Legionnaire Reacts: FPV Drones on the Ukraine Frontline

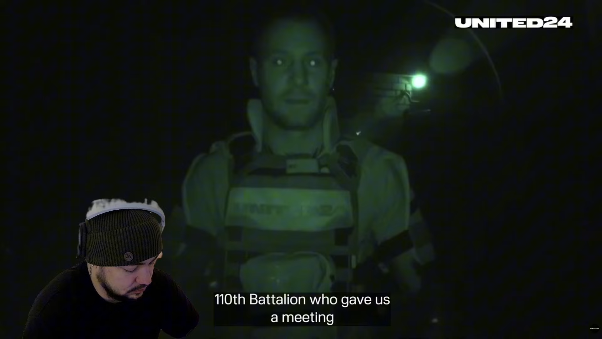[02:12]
who gave us a meeting uh tonight so it's very early but we have to move fast because we're going to go to their positions and basically we have to move during the night not to be spotted by russians because we're going to get as close as it gets all right let's roll for safety reasons the exact
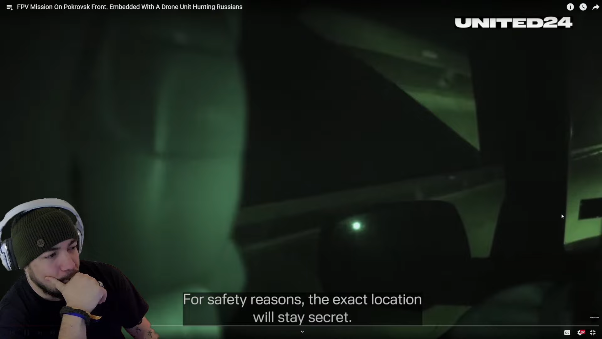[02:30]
location will stay secret we drive in the dark with dimmed headlights it's way past curfew and the only
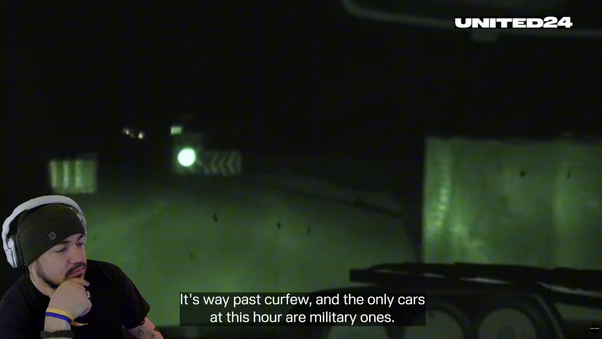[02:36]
cause at this hour are military ones after a few minutes the lights of a massive military car blind
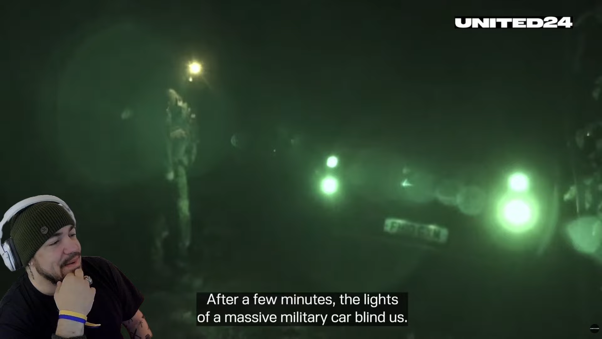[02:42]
us we jump from our vehicle to meet study google and samurai from the 110th
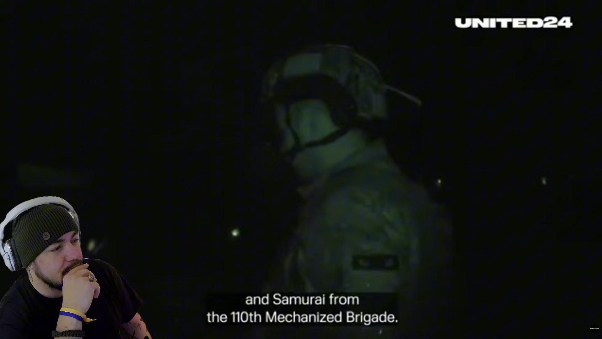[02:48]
mechanized brigade they're the units eyes in the sky the greetings are brief just a time to
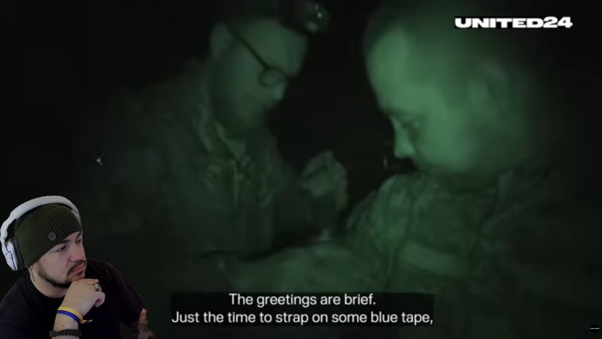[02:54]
strap on some blue tape take a quick drag on a cigarette and we're on our way the drone pilots have no time to waste
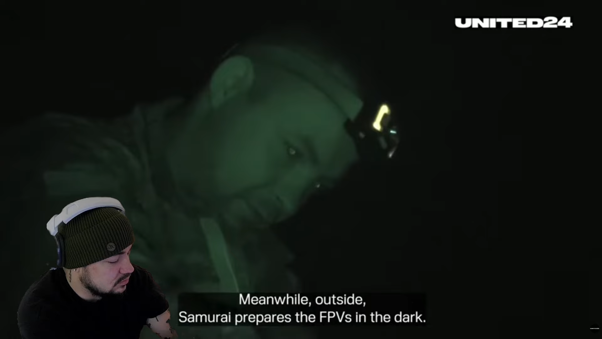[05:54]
meanwhile outside samurai prepares the fpvs in the dark he straps an explosive charge to each of them
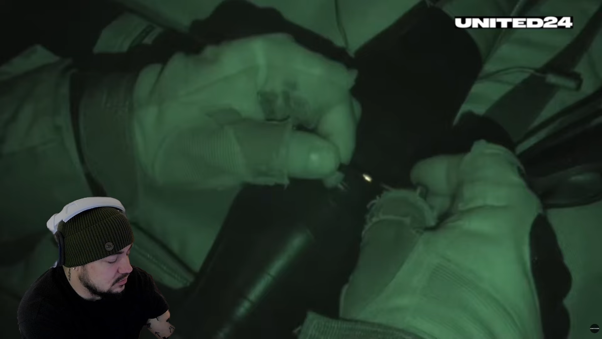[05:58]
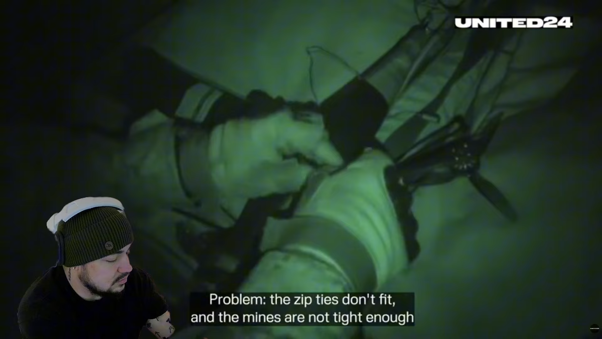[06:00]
problem the zip ties don't fit and the mines are not tight enough on the drones meaning they risk falling on us on the first flight not great